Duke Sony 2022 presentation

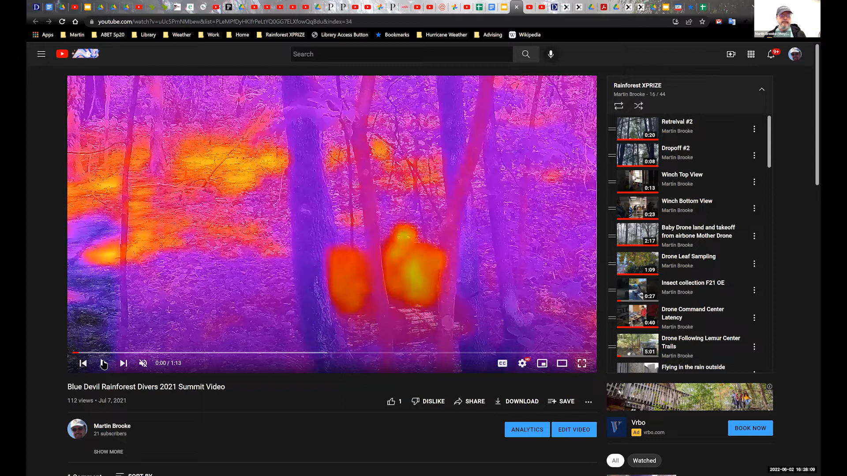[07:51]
and some video of us flying drones in the lemur center at Duke and Duke Forest.
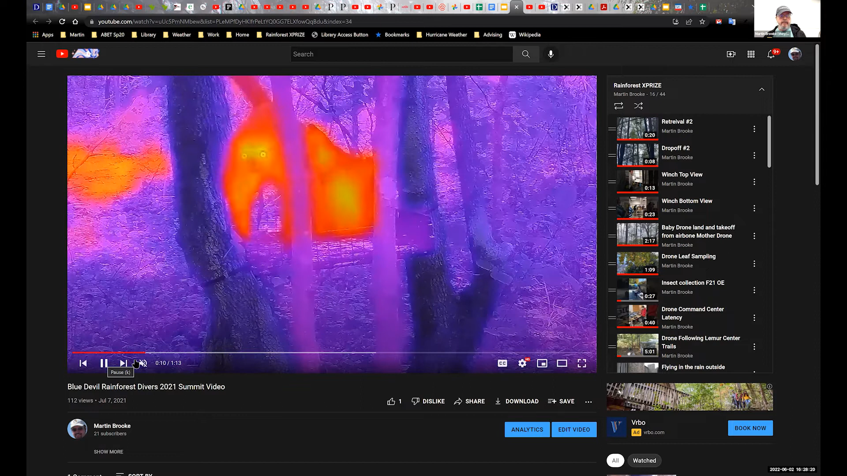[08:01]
This is where we do a lot of where we do a lot of practicing.
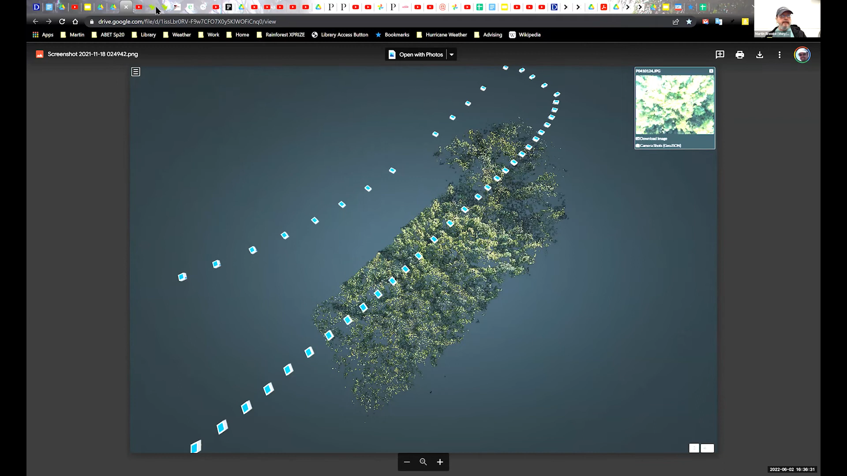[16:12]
This is work. I have a small farm and we did some mapping the forest at the small farm.
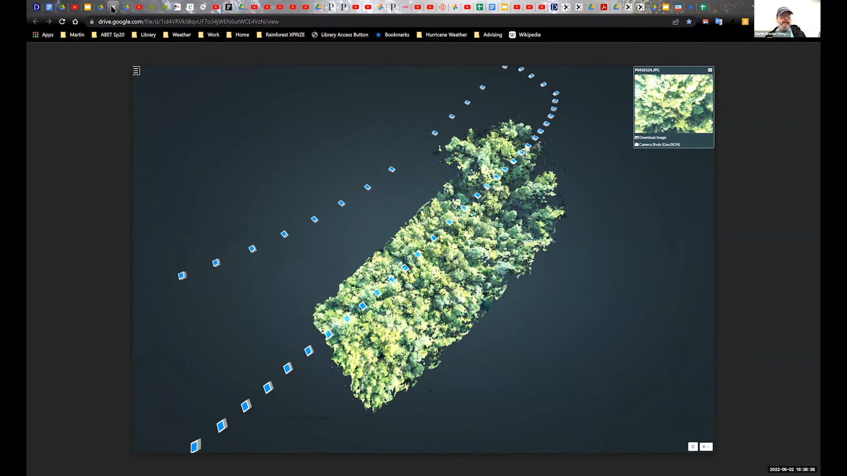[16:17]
And just to prove it's my farm, there we are mapping the house at the farm. And you see where the drone's been flying. And these 3D models, this is a 3D model it creates. We're putting into a big GIS type database. And we hope to have geolocated all the measure, all the species that we identify coupled to the data we use to identify them. One of the things the X-Prize wants us to is to have a traceable data provenance for everything we, everything we identify.
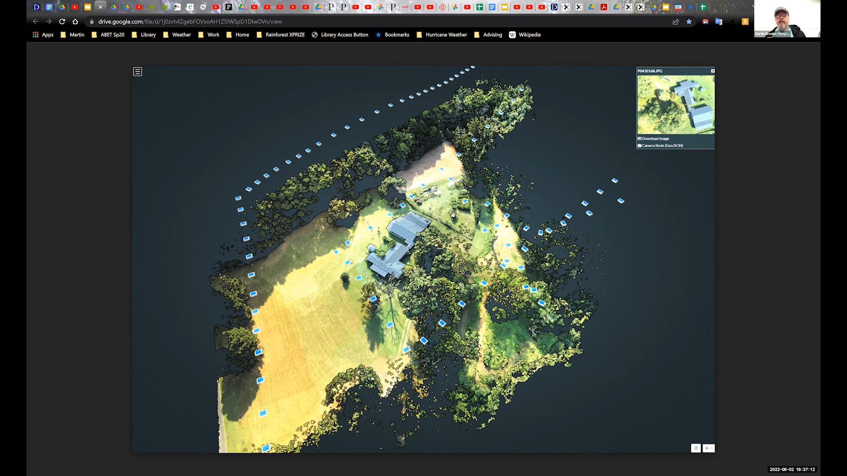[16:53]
So if you say that there's like a bird here in this tree, and it'll show what we did that by taking this photo or recording the sound of a drone that flew here. And here's the date samples we took. We collaborate with clubs at Duke.